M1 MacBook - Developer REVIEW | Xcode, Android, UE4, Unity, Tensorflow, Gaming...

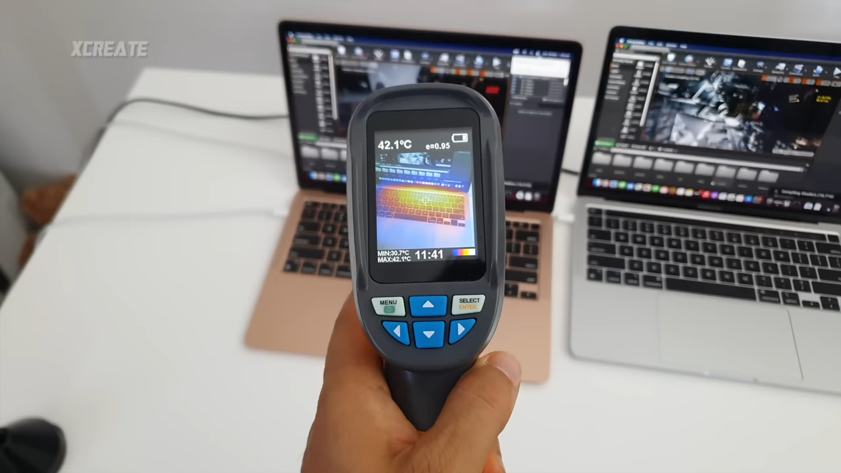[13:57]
On screen: spot 42.1°C, min 30.7°C
air i can see it's going around 42 degrees the
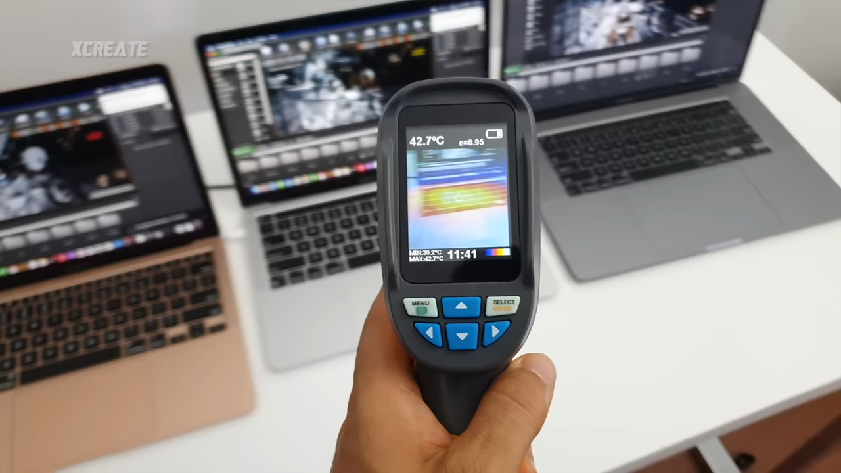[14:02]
On screen: spot 42.7°C, max 42.7°C, min 30.2°C
pro 13 inch is going around 43.8 right now 43.5 and the pro 16 inch are 44 42 and a half 43 so i say the max with active cooling they're definitely going hotter than the air i'm